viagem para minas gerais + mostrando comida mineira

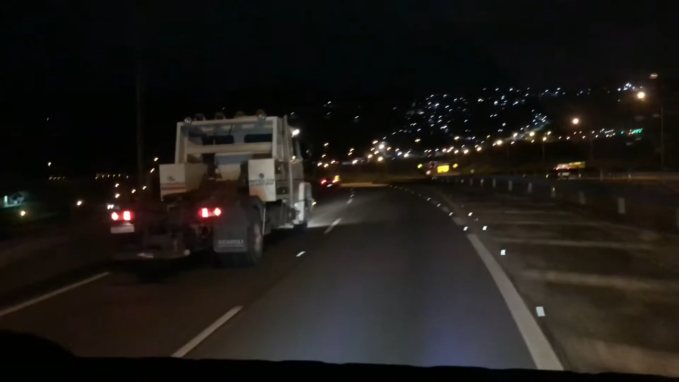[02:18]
Já estamos no Rodoanel, aí, espetada de noite. Agora já é umas 8 horas aí.
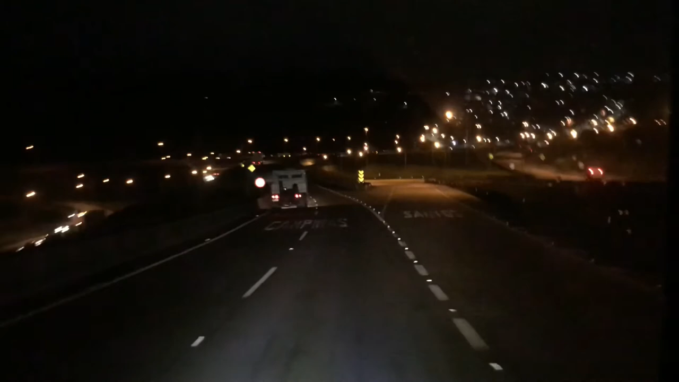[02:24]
E, ó, já estamos atravessando aí. Já estamos quase, falta pouco agora para chegar na Marginal. E é, está sendo parco, bora, ó.
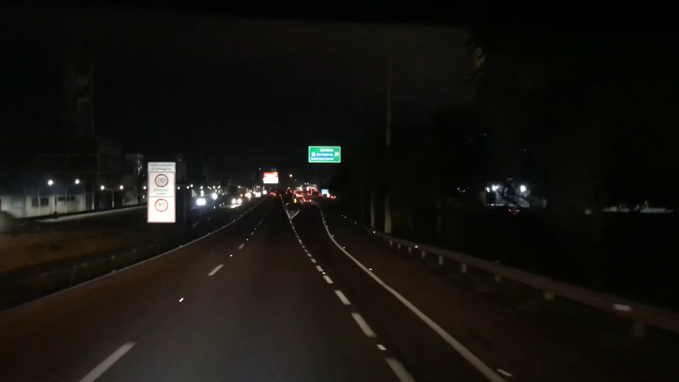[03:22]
Eu vou vontade de ir lá para Aparecida, né, Maricinho? Logo, se Deus não se enganha, pessoal, nós vai estar lá de caminhão. Vou fazer um vídeozão top para vocês aí, beleza? Aí, ó. Pegamos a Dutra.